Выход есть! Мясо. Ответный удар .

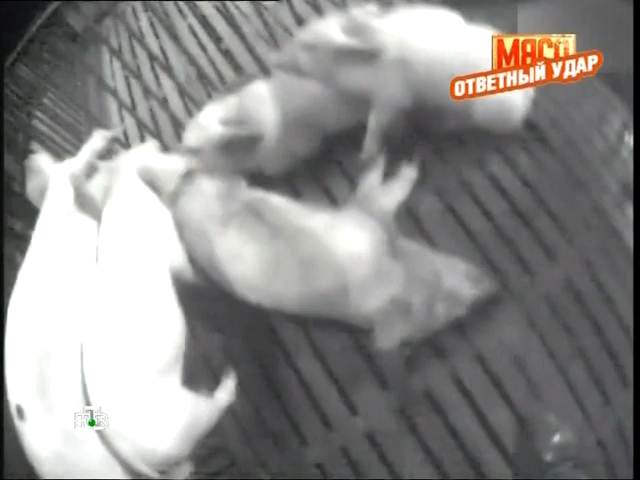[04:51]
От такого изобилия антибиотиков некоторые особи не доживают до убоя.
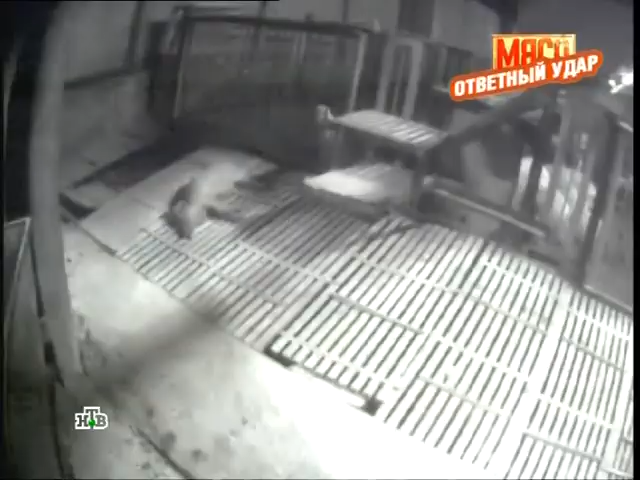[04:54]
Вот они, заколотые до смерти, дохлые среди живых.